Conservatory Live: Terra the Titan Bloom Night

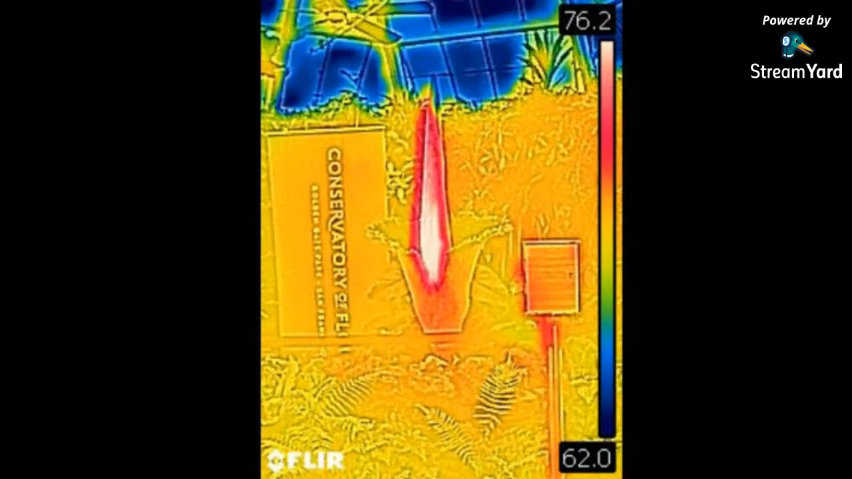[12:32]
the scent along so that things further away can actually smell it you can see there a really great photo of one of the other corpse flower blooms uh this was not there but one of the the other mature corpse flowers that we have and i believe yeah in this photo it hadn't quite gotten to its peak the white areas that you see should be around 76 degrees um at the
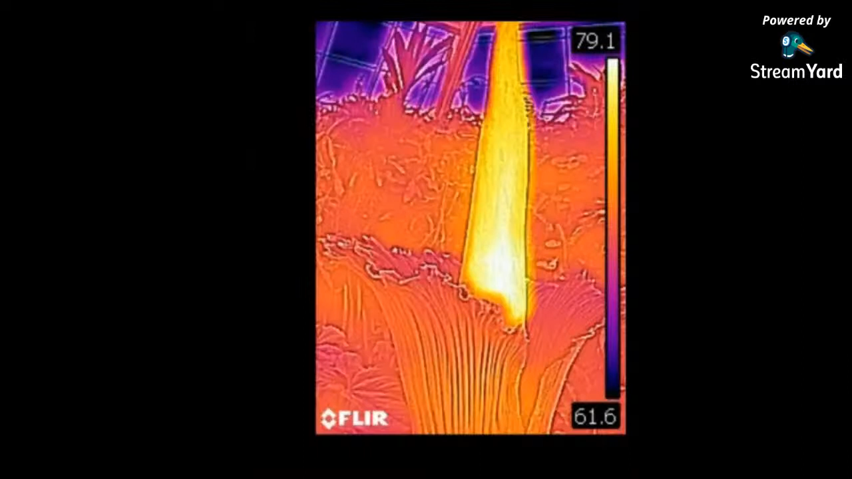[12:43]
peak i think we got readings up around 95 degrees which really is astounding you can also see i love that photo there you can see and in this one too you can see the really cold glass in the background is that like dark purple color and there you can see it's around 90 degrees um and it's mostly at the top so again you can see how it kind of pulses from the bottom to the top
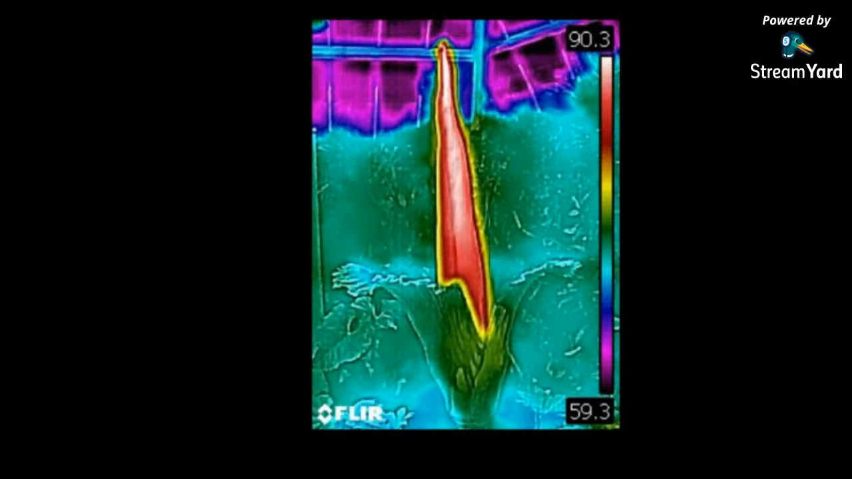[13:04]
and we were really like lucky to get this thermal imaging camera that let us get this and i think we'll be